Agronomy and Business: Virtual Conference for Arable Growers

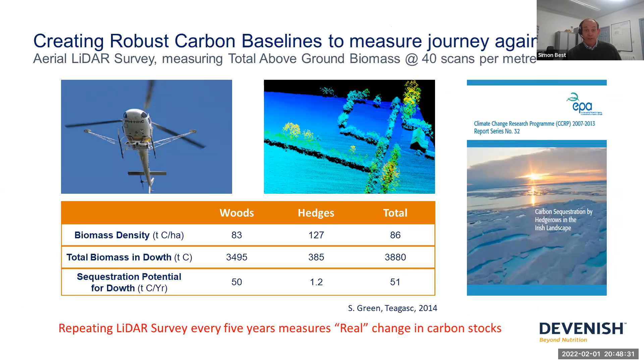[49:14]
But as I'll touch on that later, it allows us to identify overflow, land overflow of water also. This is an example of some of the detail that a LIDAR survey can produce. This is a rath on our farm.
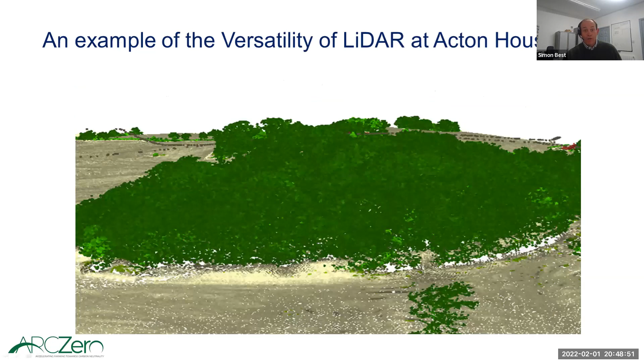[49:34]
It's been here for an awfully long time, and it's just fascinating to see how this man-made feature dating from around
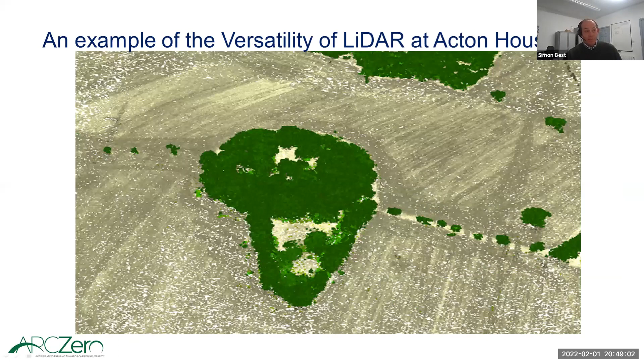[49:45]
350 AD can be brought back into life, and just some of the details
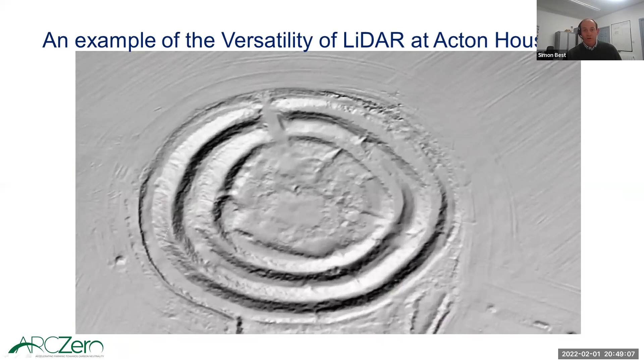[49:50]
that LIDAR can sort of uncover in the landscape around us, not just in our biomass and our hedges and our trees, but also in our built heritage.